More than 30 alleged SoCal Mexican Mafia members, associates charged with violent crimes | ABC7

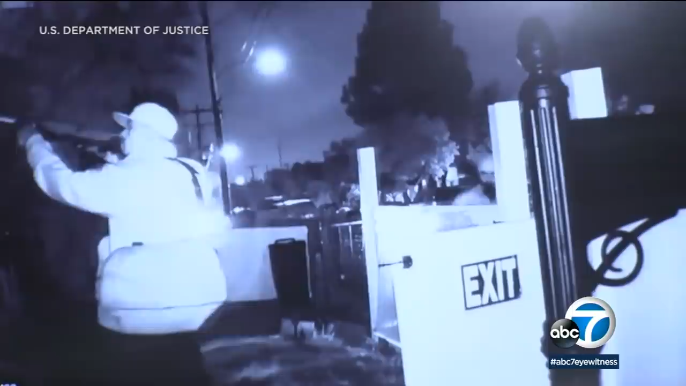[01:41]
Investigators say this surveillance video from a Placentia home recorded in January 2017 shows two of the suspects charged in this indictment shooting and killing a 35-year-old man because he refused to pay the notorious gang taxes on drug sales.